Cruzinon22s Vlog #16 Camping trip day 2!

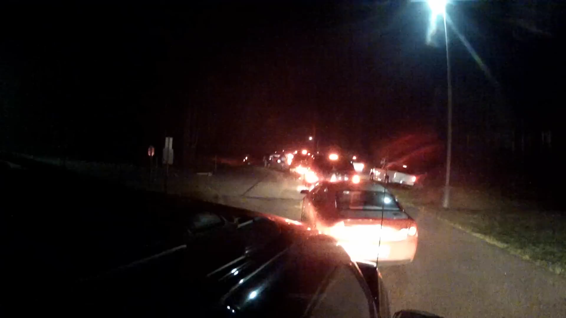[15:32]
Waiting to get out of this place. There's a million people. And everybody's lighting fireworks off now. Hey, if you guys like the video, smash the like button. Leave a comment if you want.